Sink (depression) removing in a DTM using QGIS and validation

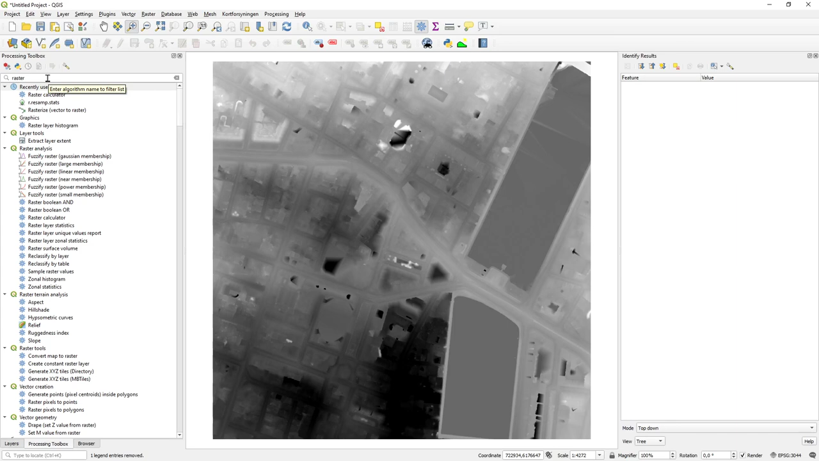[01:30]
preferences to say okay i'll only fill depressions for up to let's say 30 centimeters of water um depending on which type of wall brain incident i will be stimulating i'll use this they're all called sick something about so sick removal